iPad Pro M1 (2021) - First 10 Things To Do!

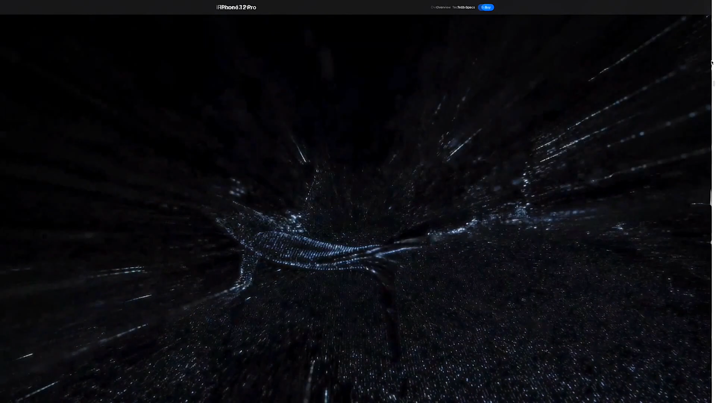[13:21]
which you can edit and do all kinds of cool stuff with.
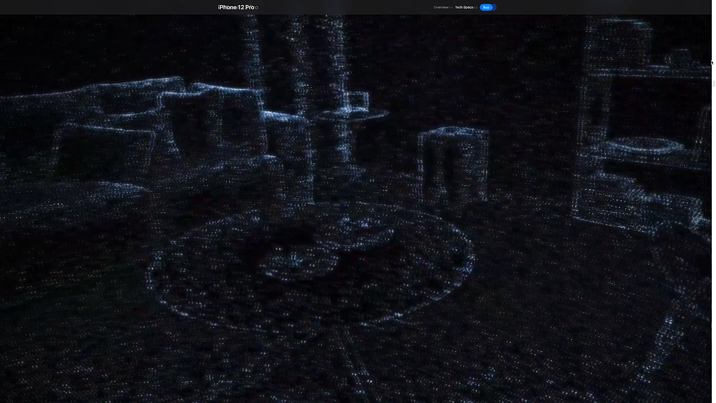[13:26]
I'm going to use it to redesign my room. So stay tuned for that video as well. You're going to need an app to take LiDAR scans.